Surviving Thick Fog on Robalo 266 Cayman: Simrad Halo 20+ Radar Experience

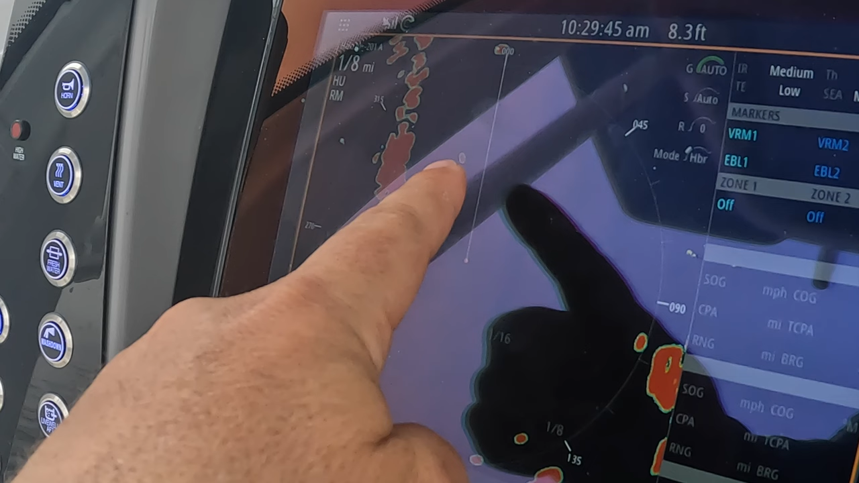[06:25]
and that doesn't look like everything right what the heck is that